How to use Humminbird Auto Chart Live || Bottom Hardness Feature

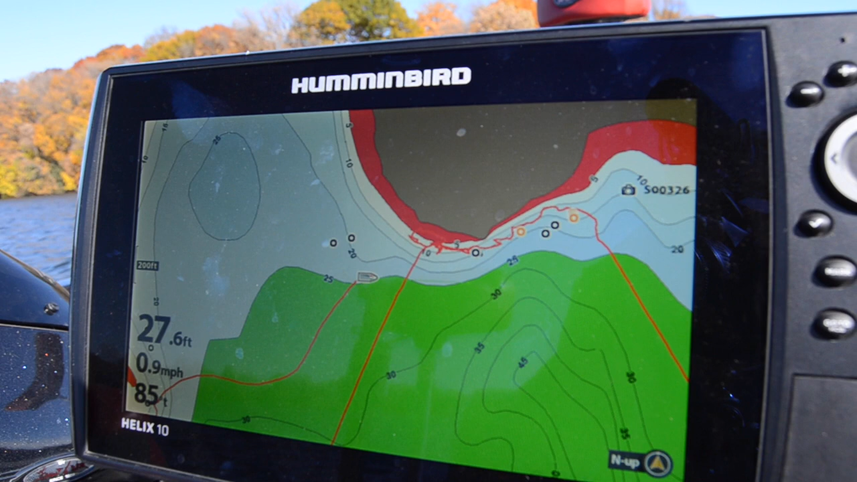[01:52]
On screen: depth 27.6 ft, speed 0.9 mph
and I made that mistake at first you know trying to get away with just
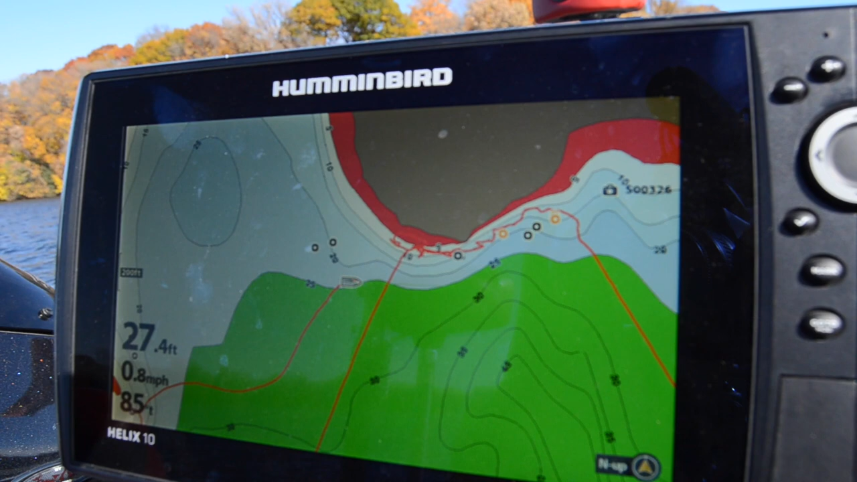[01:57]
On screen: depth 27.4 ft, speed 0.8 mph
a normal SD card and that didn't work so you need to go out and buy a zero
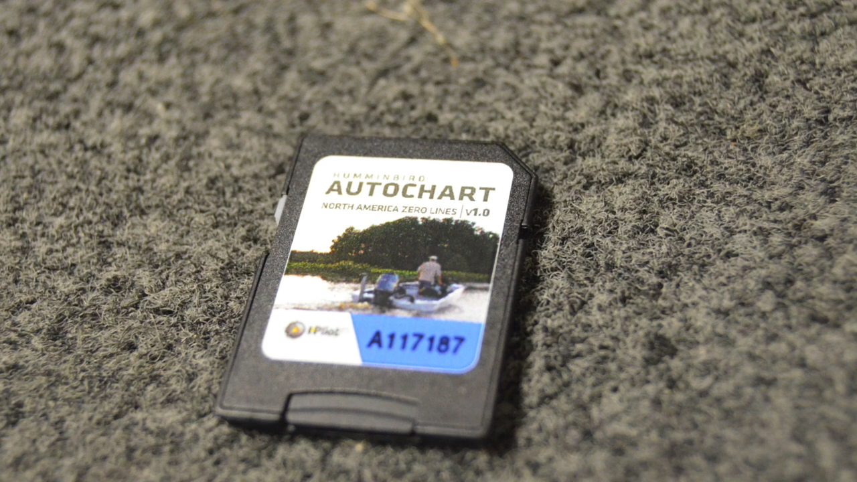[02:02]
lines hummingbird SD card to put in your
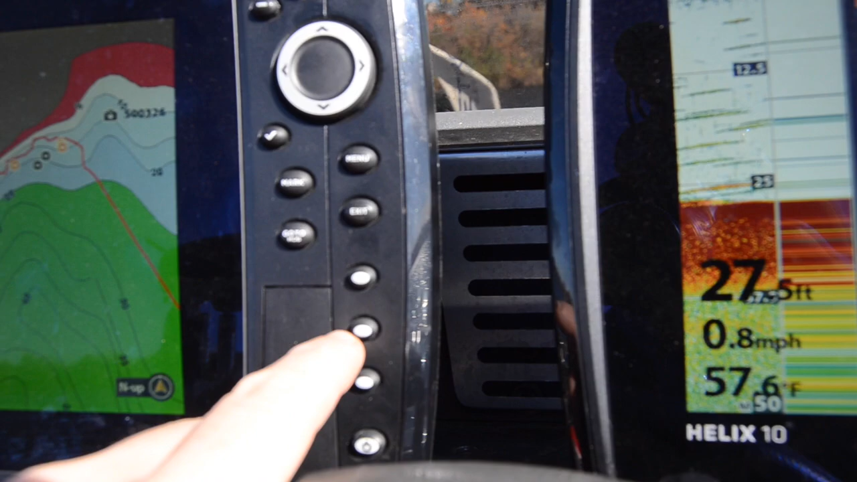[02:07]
On screen: water 57.6°F, speed 0.8 mph
SD
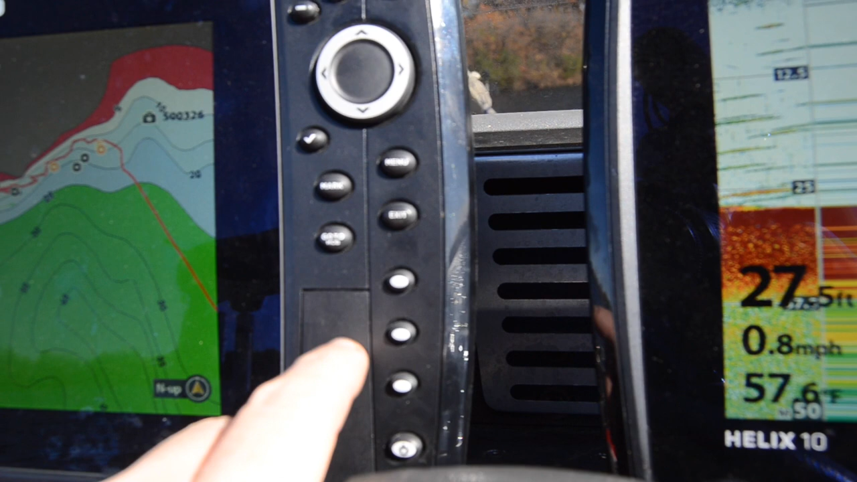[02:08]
On screen: speed 0.8 mph
card slot here so that's what's gonna save all of your information
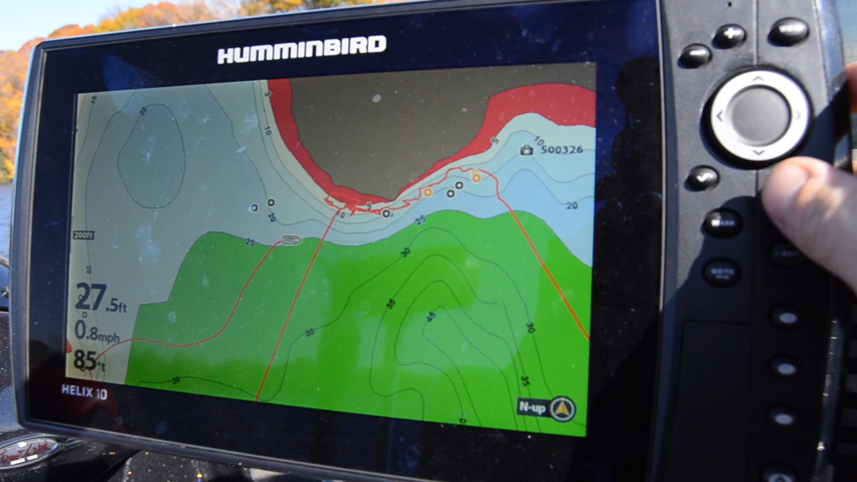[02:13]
On screen: depth 27.5 ft, speed 0.8 mph
so first off let's go to menu hit it twice go over to HB chart hummingbird chart go to AutoChart Live and
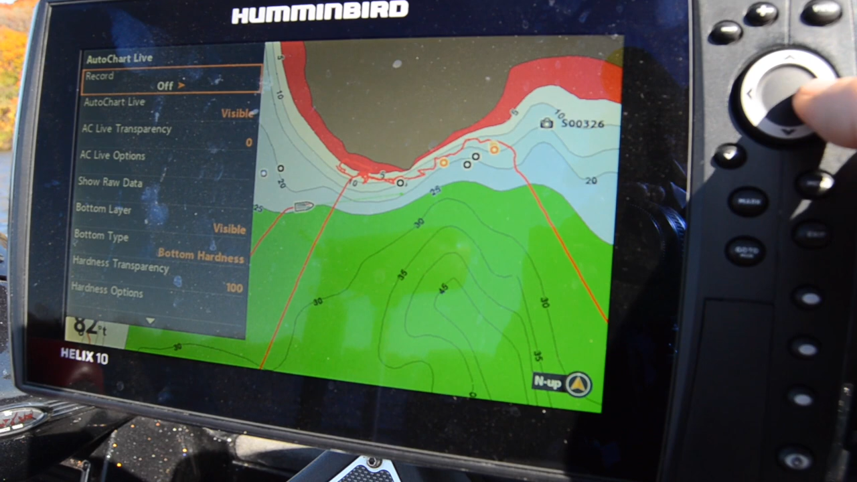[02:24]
record turn that on so what we're gonna do is we're gonna just gonna start driving here
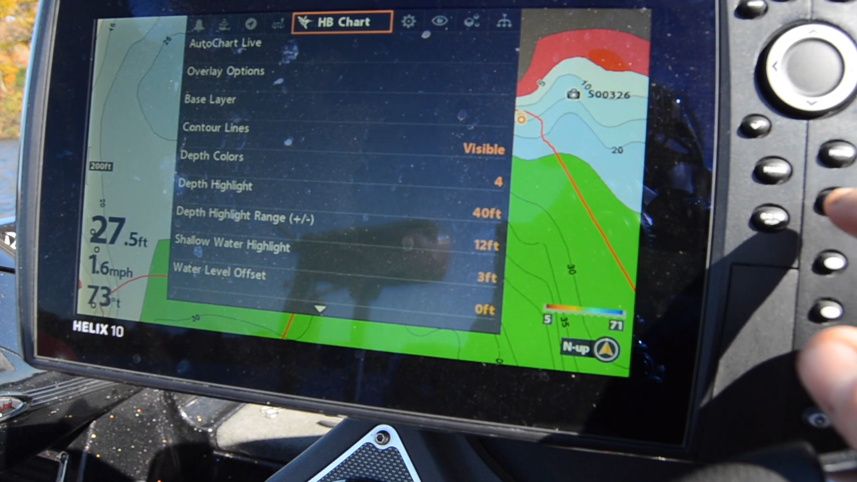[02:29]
On screen: depth 27.5 ft, speed 1.6 mph
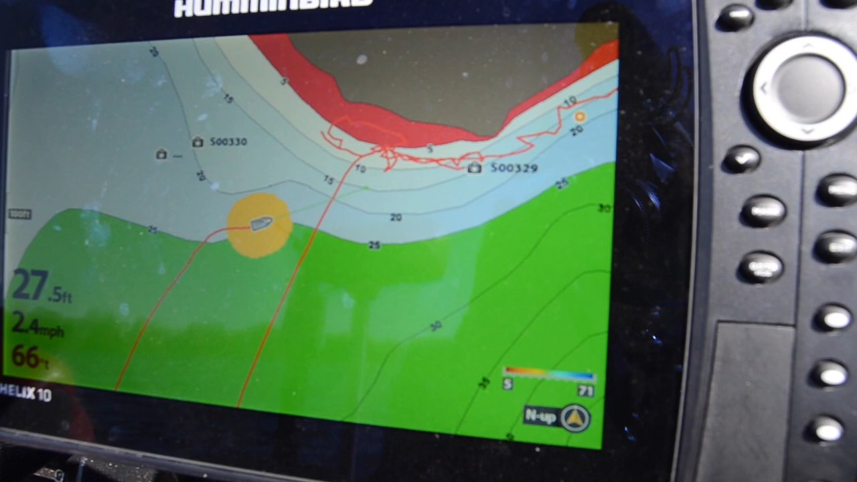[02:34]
On screen: depth 27.5 ft, speed 2.4 mph
as you can see it's starting to find the information and we're out in 25 27 feet so as you can see that's a little bit deeper water
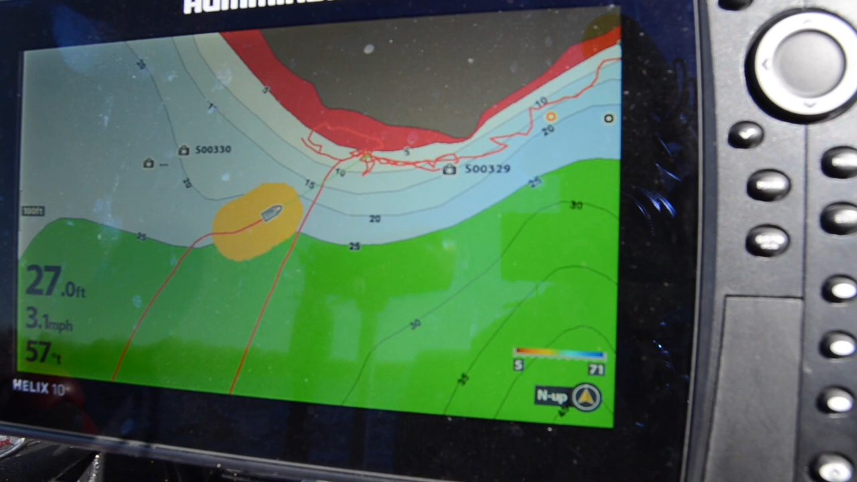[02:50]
On screen: depth 27.0 ft, speed 3.1 mph
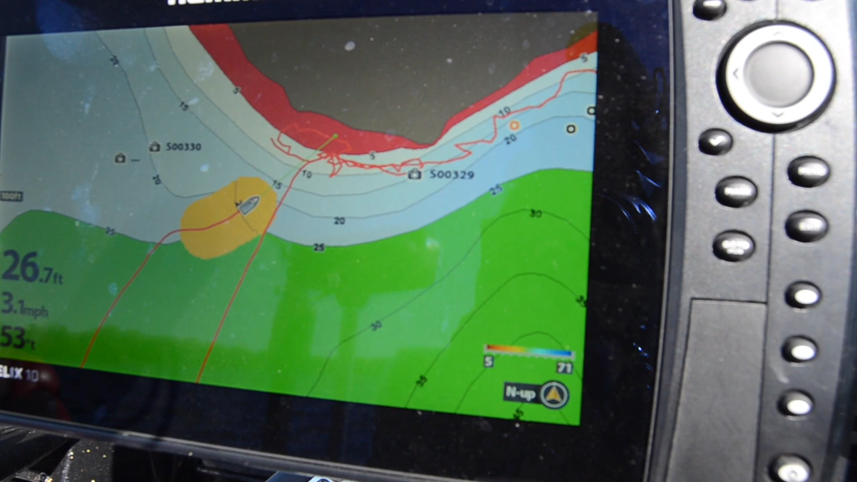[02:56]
On screen: depth 26.7 ft, speed 3.1 mph
so now it's starting to create the contour lines and we are as you can see from my lake master ship
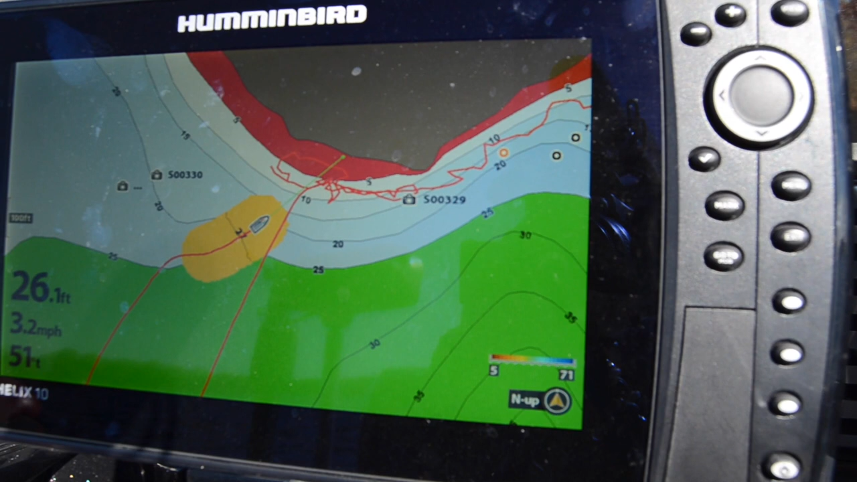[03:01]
On screen: speed 3.2 mph
this is a point but it's you know it's really really good at just defining the
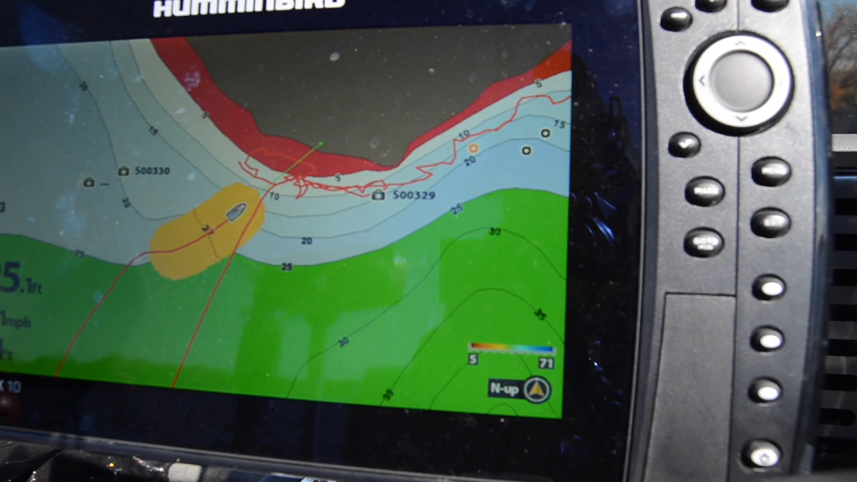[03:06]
spots on the spot so you know if they're just a little swing or you know a little sharp break or something like that you know this AutoChart live feature is just really good at picking that stuff
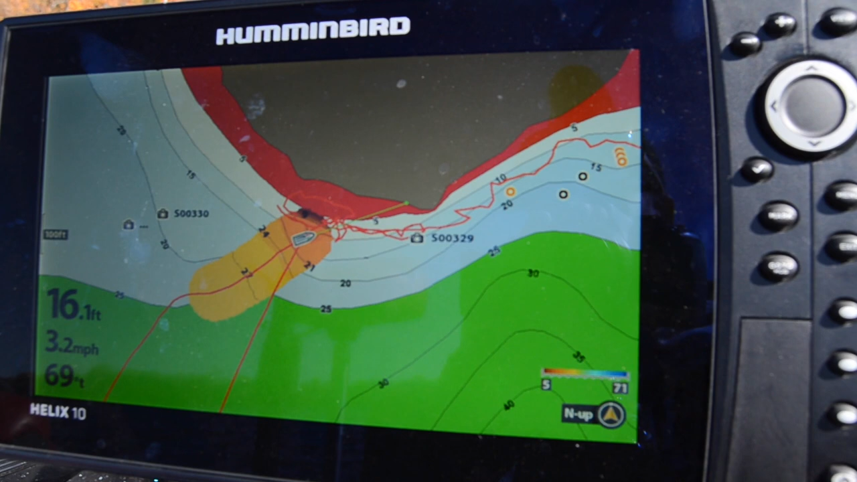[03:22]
On screen: depth 16.1 ft, speed 3.2 mph
up so I use like master all the time to just start and you know as a starting spot as a starting resource of where I'm gonna find
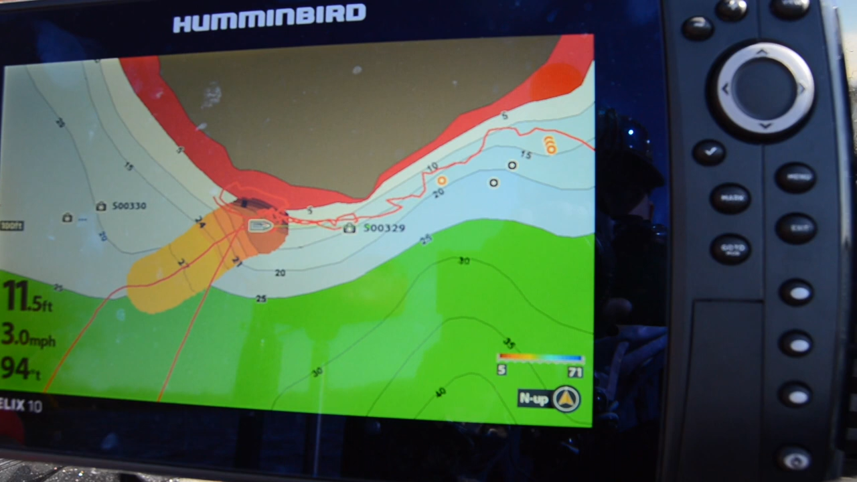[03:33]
On screen: depth 11.5 ft, speed 3.0 mph
some fish but then I'll go over with this AutoChart live and I'll just fine tune it so as you can see it got really really sharp when we got closer to the bank
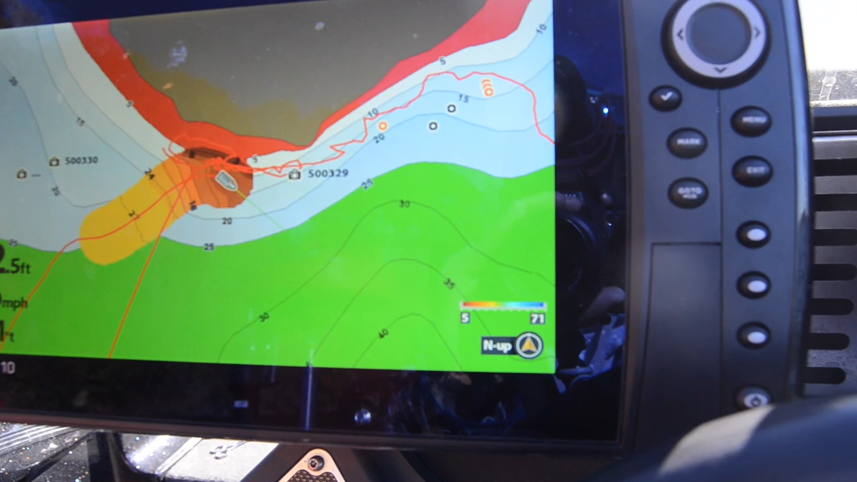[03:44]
and then we're gonna head back out here and we're just gonna continue to do this until
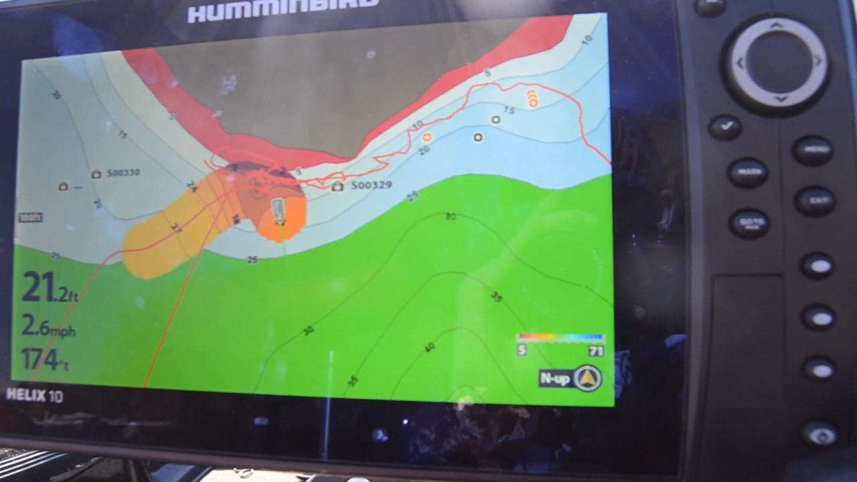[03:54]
On screen: depth 21.2 ft, speed 2.6 mph
we've covered the area that we like and that we find to be very fishy so
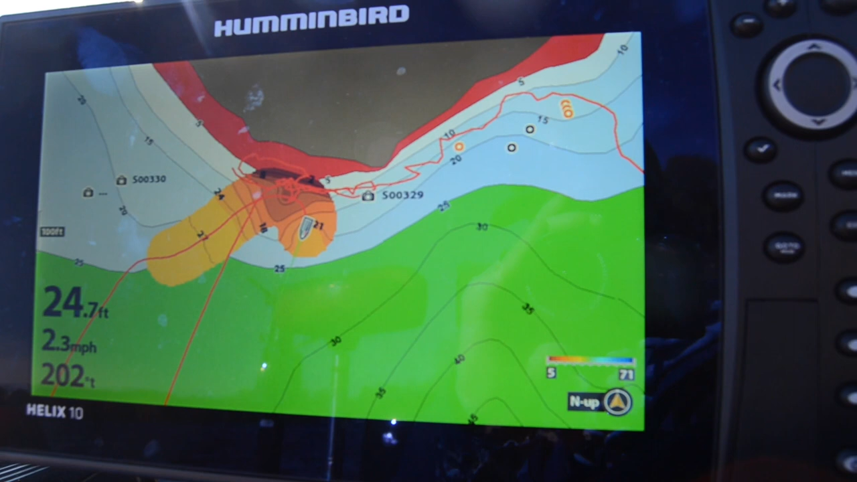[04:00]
On screen: depth 24.7 ft, speed 2.3 mph
and then when you're done with that one really cool thing I wanted to show you was the overlay feature so what we'll do is we will
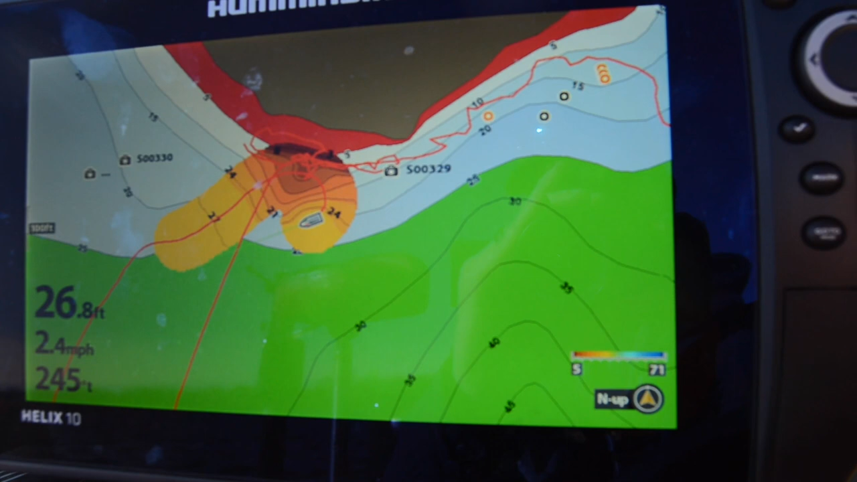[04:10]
On screen: depth 26.8 ft, speed 2.4 mph
go into menu again HB Humminbird AutoChart live and if you go down to bottom type hard bottom hardness
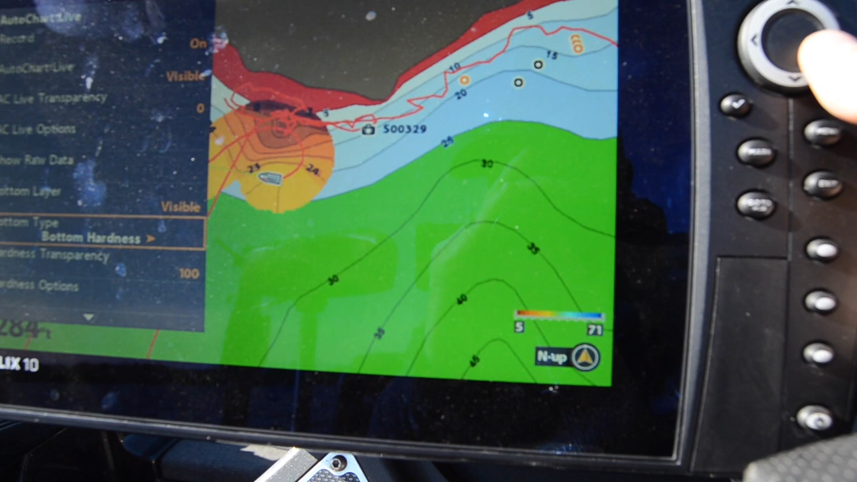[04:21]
and then visible what you can do is actually head back out once that's turned